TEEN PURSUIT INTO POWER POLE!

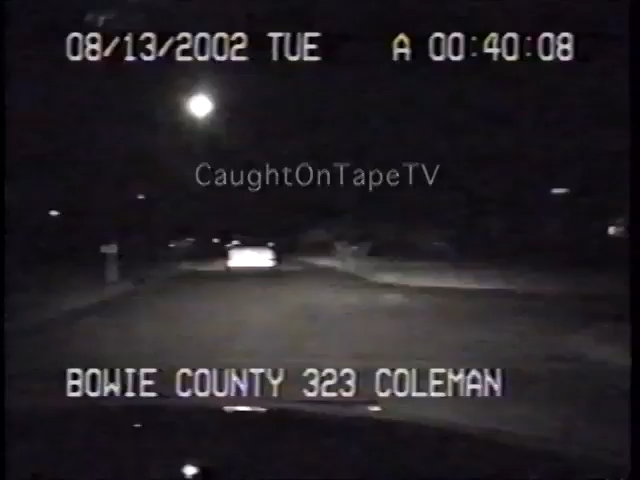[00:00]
10-4, they're trying to get away from me now. We're headed back north on Richmond Road, pretty high rate of speed.